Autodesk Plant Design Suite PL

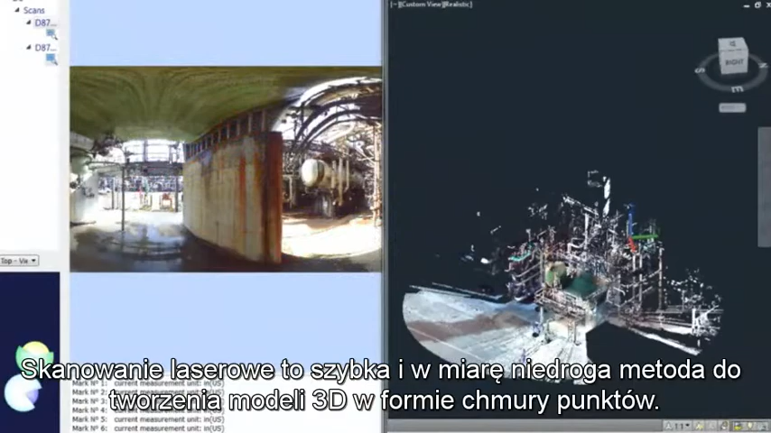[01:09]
Laser scanning, for example, provides a quick and reasonably inexpensive method for creating a 3D model in the form of point clouds.
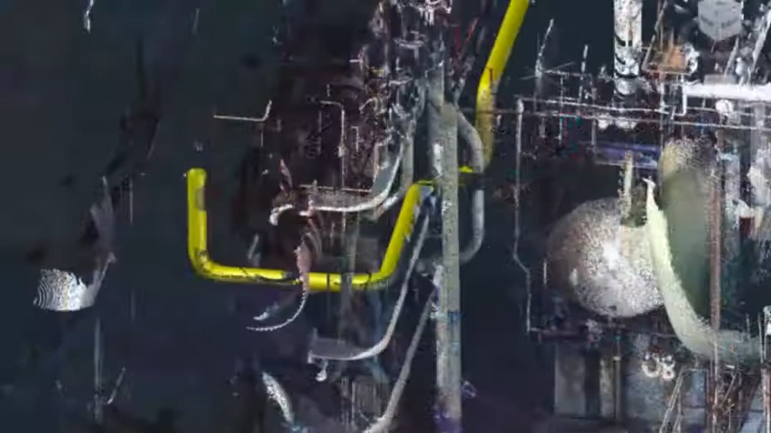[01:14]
Each cloud point is a point on the physical model, thus giving a more accurate 3D representation.
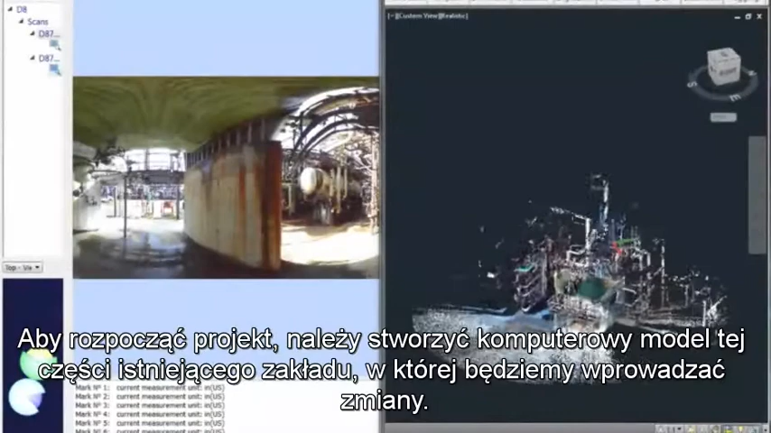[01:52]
To begin the project, we'll need to create a computer model of the part of the existing facility that applies to the project.
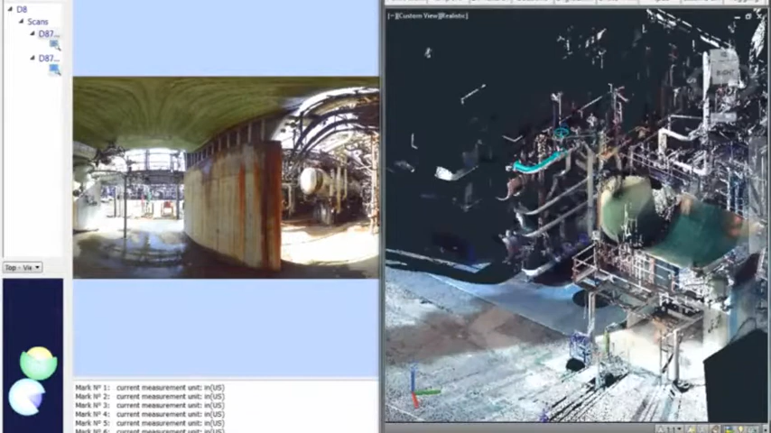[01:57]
We can then more accurately design the required changes. Let's start with a reality capture setup. On the right-hand side, we have an AutoCAD file containing captured point clouds. These point clouds were created by performing multiple laser scans of the project.
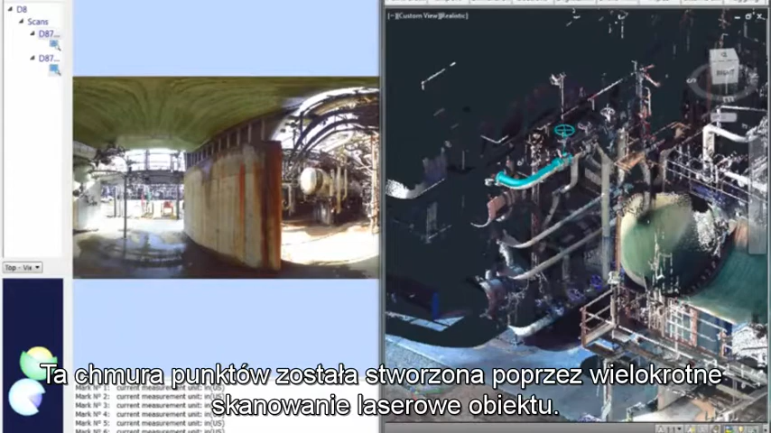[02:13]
On the left is the point cloud in native format,
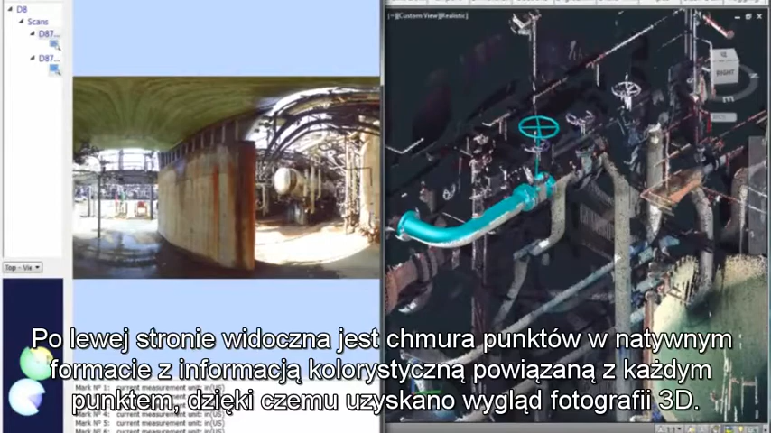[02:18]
with color information associated with each point, giving it the look of a 3D photograph.
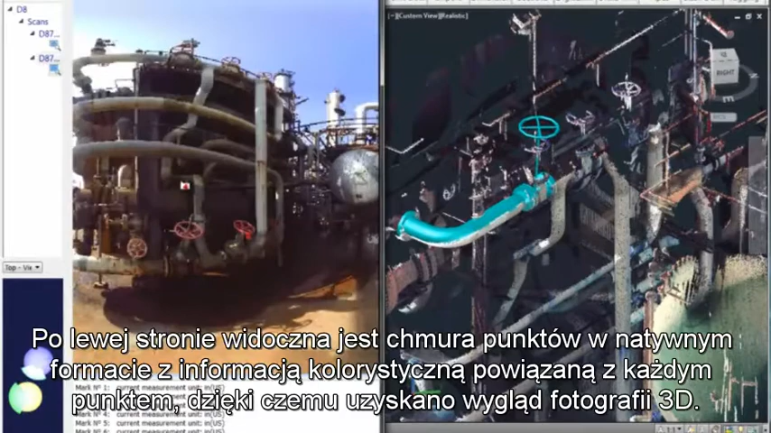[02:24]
By manipulating the scan data to focus on the area of attention,
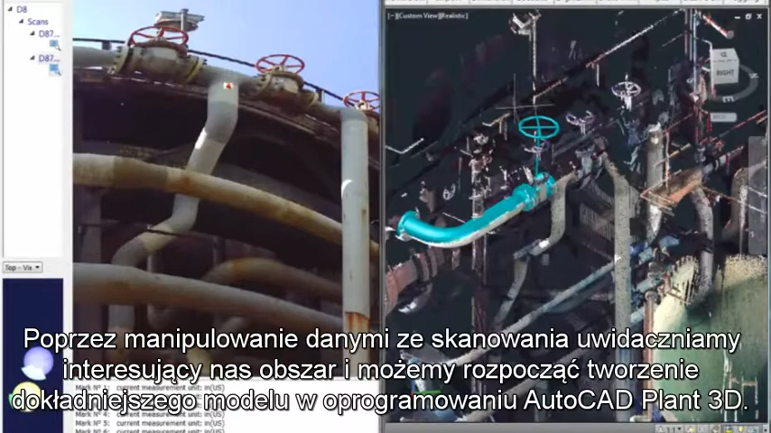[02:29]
we can start to create a more accurate model in AutoCAD Plant 3D.
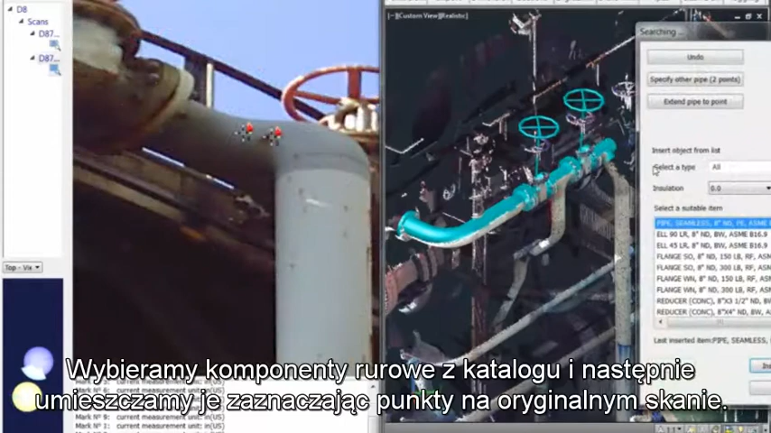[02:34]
We will select the piping component from the catalog and then place it by selecting points on the original scan.
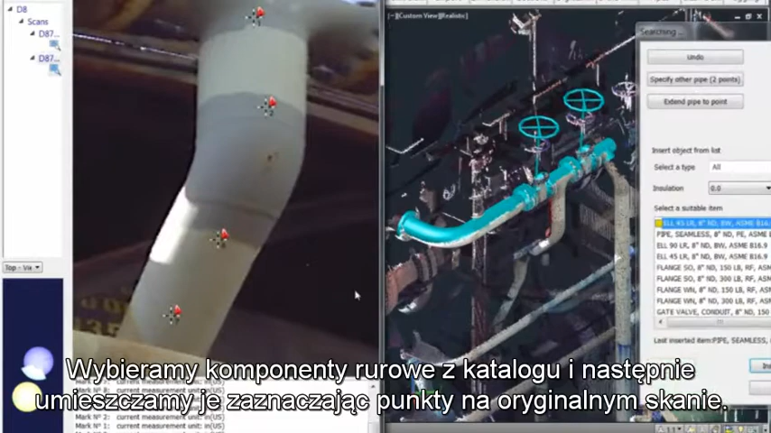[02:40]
We repeat this process for all components and pipes until the model is completed.
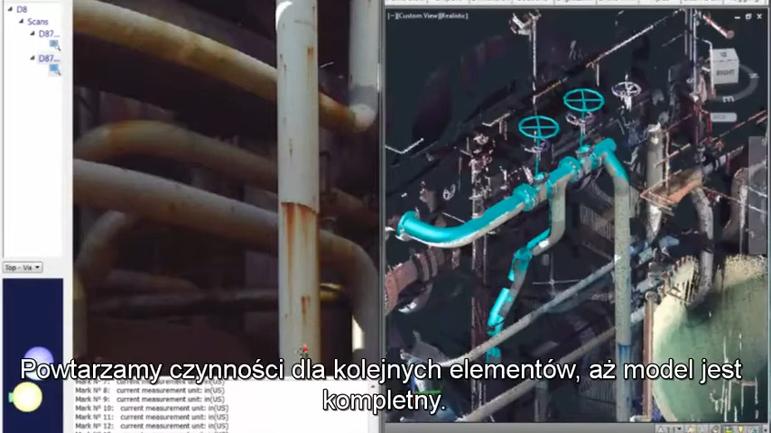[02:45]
We have completed the process of picking from the clouds, but the piping is still hidden.
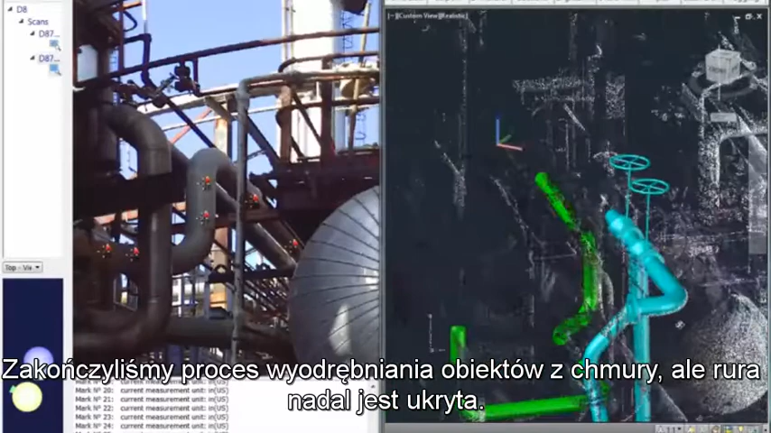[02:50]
We will use piping intelligence to complete the modeling by assuming connections based on the specs.
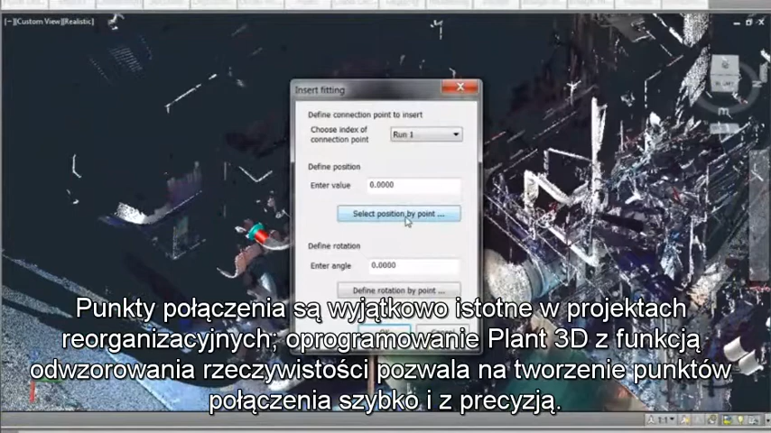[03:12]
Plant 3D with Reality Capture allows tie-in points to be created quickly and precisely.
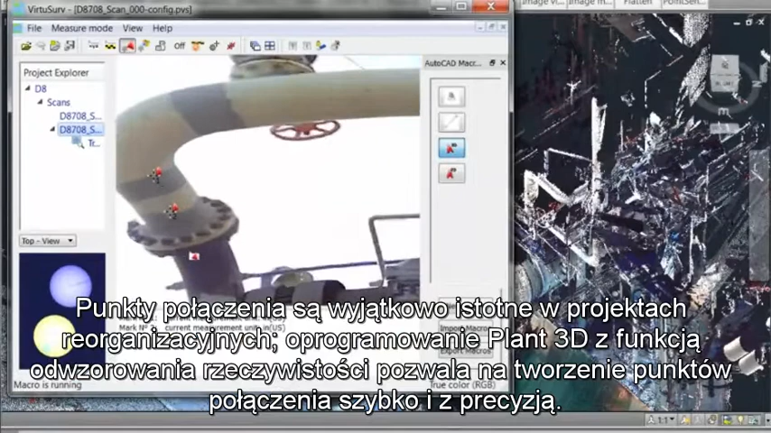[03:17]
We use the existing pipeline to help determine the tie-in point, as shown here.
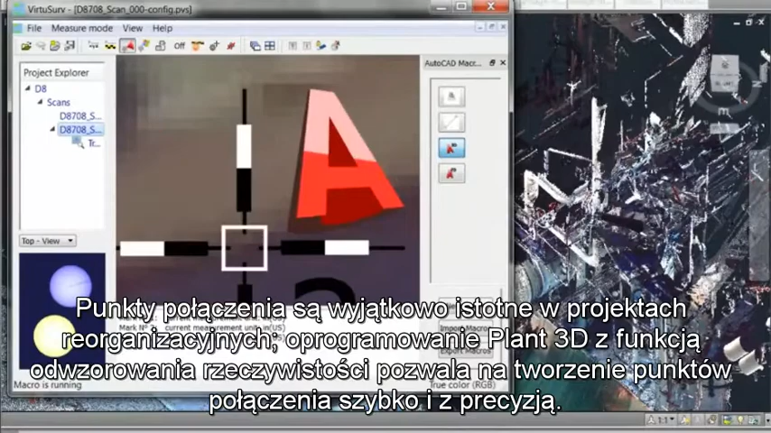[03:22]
Once that is located, we can use that point for new piping.
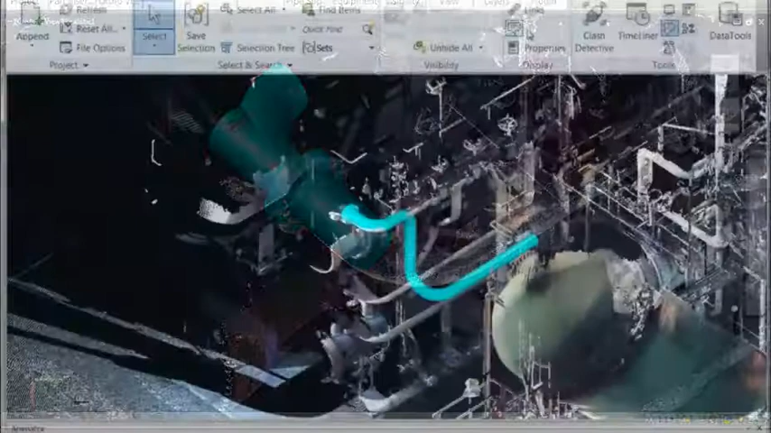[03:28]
Finally, clash detection for revamped projects is very important,
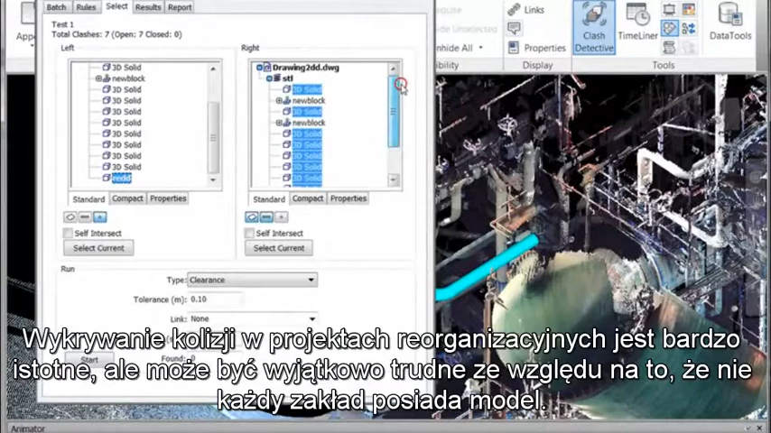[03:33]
but can be extremely difficult since not all of the plant is modeled. Autodesk Navis Works Manage supports point clouds, so clash detection can be performed to check new piping as modeled in Plant 3D.
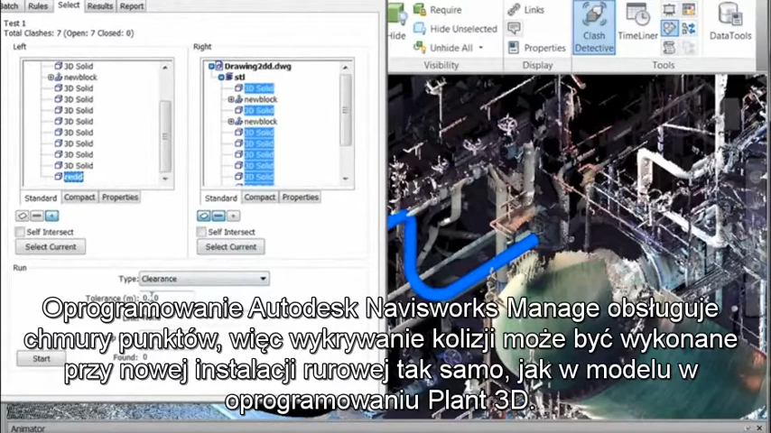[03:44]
With the existing plant represented by point clouds, there is no need to convert the clouds.
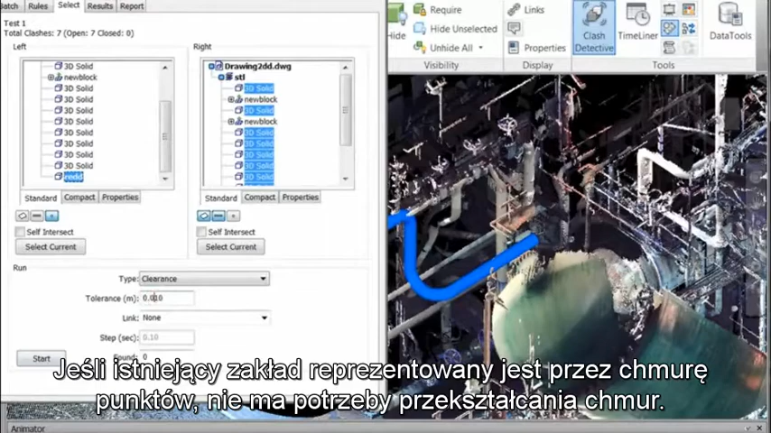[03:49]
Here, the clash detective has recognized some potential clashes. The first one is unimportant, since the piping is going to be removed.
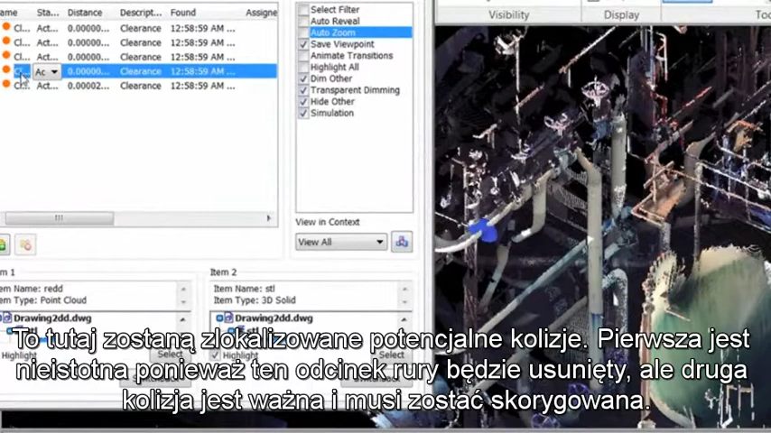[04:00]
But the second clash is important and needs to be corrected.
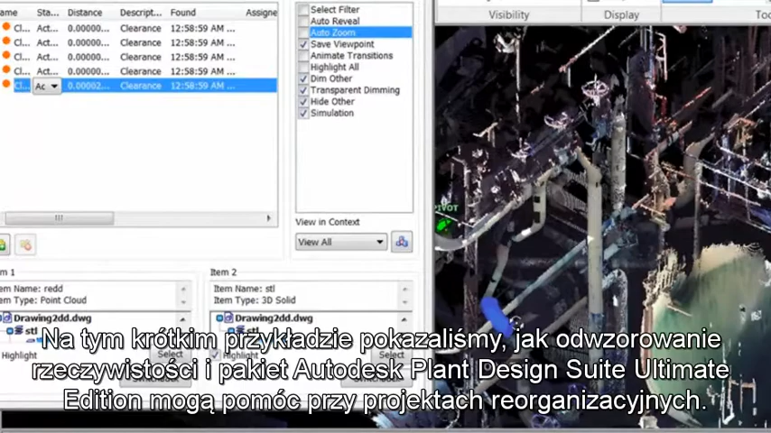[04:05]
With this short example, we have shown you how Reality Capture and the Autodesk